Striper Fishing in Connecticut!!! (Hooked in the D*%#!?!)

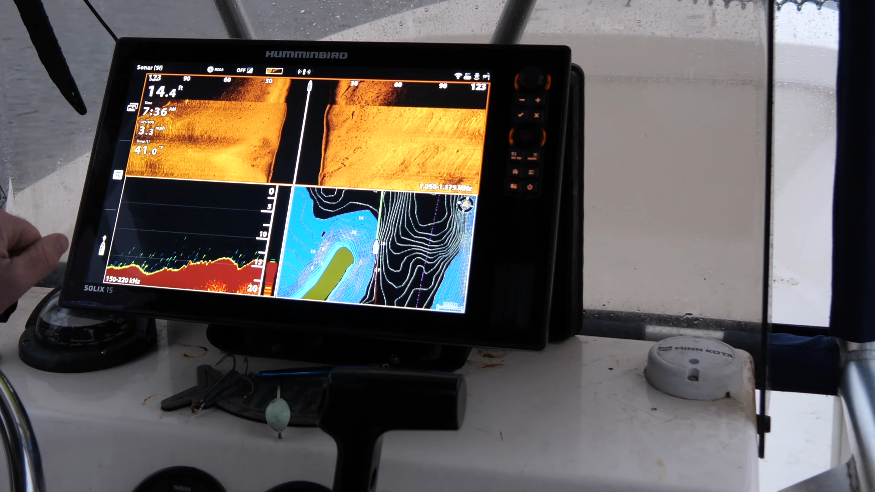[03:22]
On screen: depth 14.4 ft
Probably 20 off to the right. Yeah. That's crazy, that's a bunch of dots.
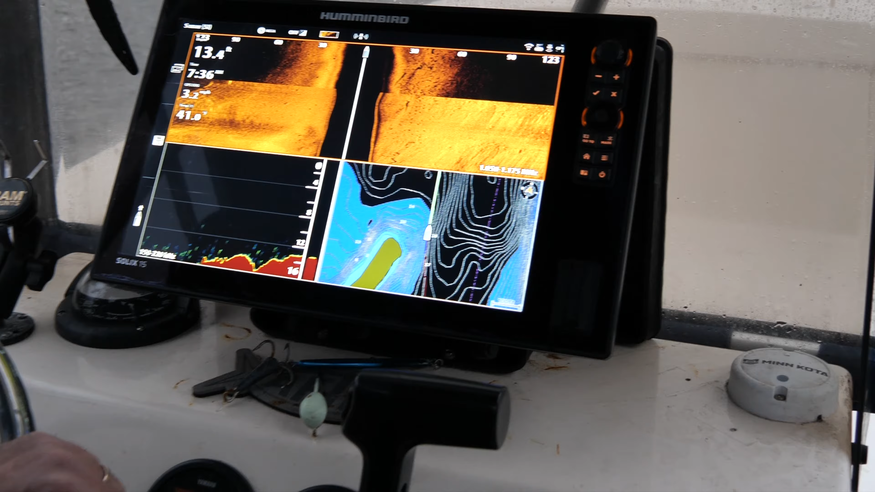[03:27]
Jimmy. Yeah. Yo, dots. Steer the right a little bit.
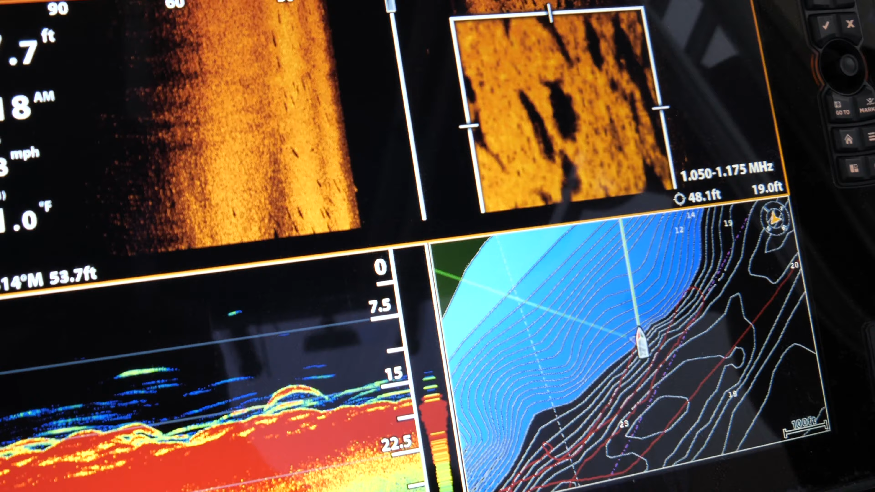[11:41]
Shallow flat over here comes up to like several feet over there. And they're right on that. They like sitting right in that rip line, especially right. With some moving water.